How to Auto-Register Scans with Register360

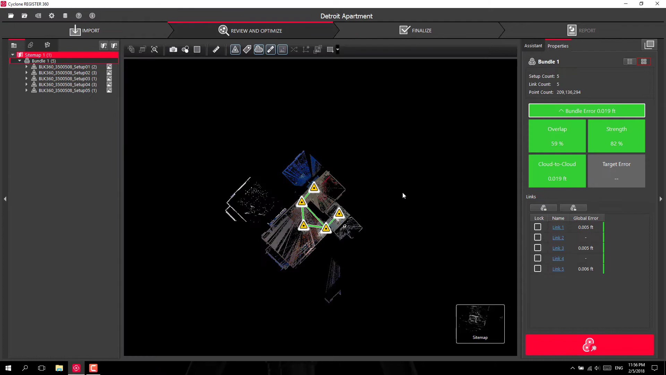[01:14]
And all these scans are are very close together and I've got lots of overlap between the different scans. So Register360 was able to successfully register all the scans together automatically.
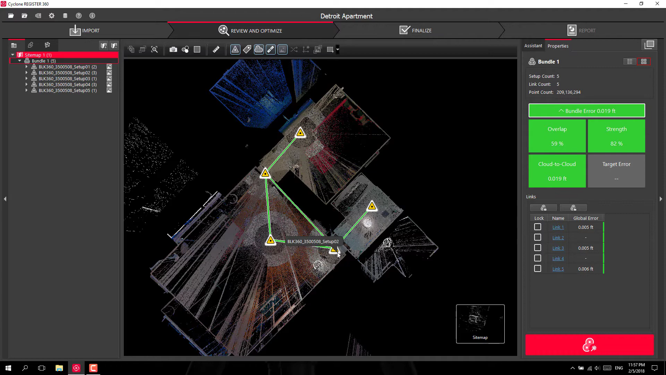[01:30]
So if I want to square this up I can go into my bundle cloud.
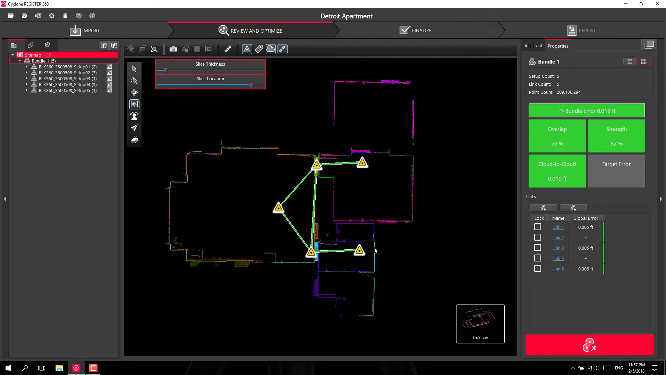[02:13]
So you can scroll up and down through your scan. You can zoom in to make sure your scans are overlapping properly just to QA, QC your registration.
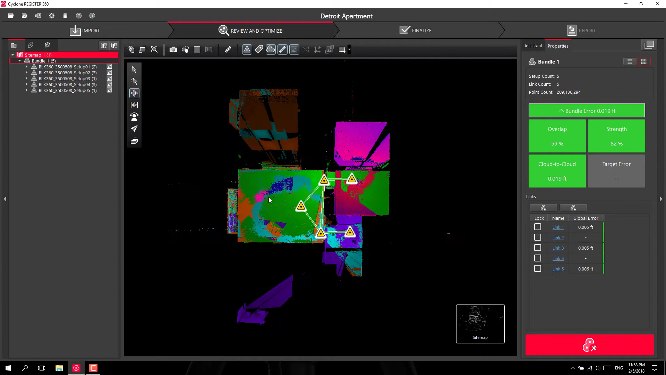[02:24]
Once you're finished up with that you can go ahead and optimize this one more time
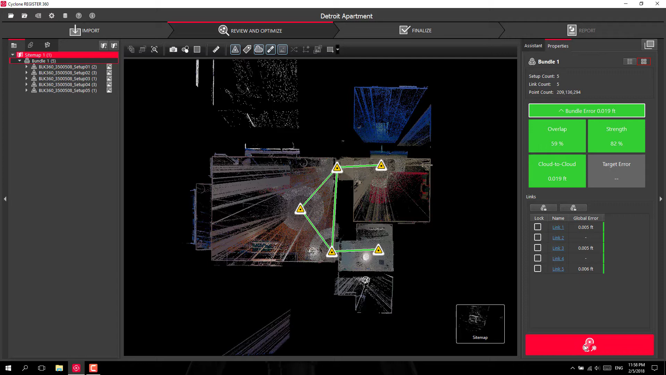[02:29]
and click finalize. You can choose the image for your report right here.